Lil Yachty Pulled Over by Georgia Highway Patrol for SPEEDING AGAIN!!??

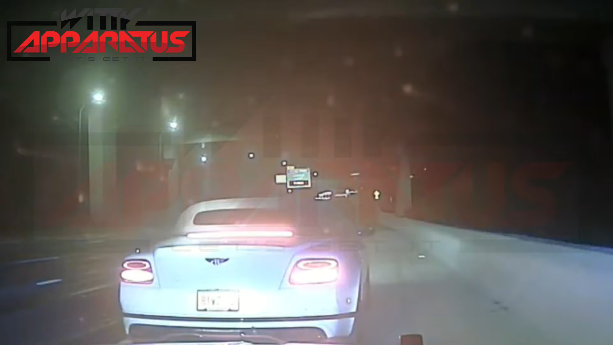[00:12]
Okay, so today we got some footage of Lil Yachty. Looks like Lil Yachty was out here being a speed demon, man, because he got pulled over by the highway patrol and things go kind of wrong from the gate, man.